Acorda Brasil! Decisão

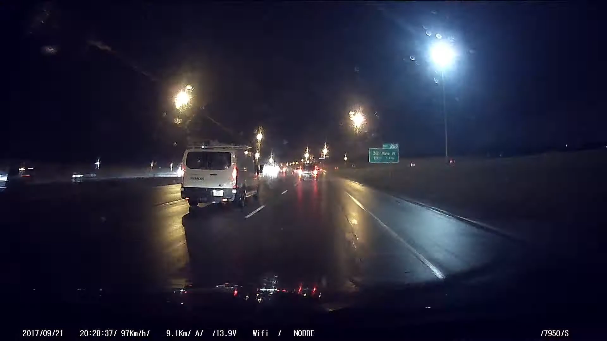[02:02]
Olha só, estava voltando para casa um dia à noite, chuvoso e essa é a rodovia chamada Deerfoot, a principal rodovia aqui da província. Ela liga os Estados Unidos às duas maiores cidades da província, Calgary e Edmonton, a capital. Então, é uma rodovia extremamente movimentada. Tem trechos que têm quatro faixas de rolagem, outros têm cinco, outros três, mas pelo menos dois, duas faixas, né?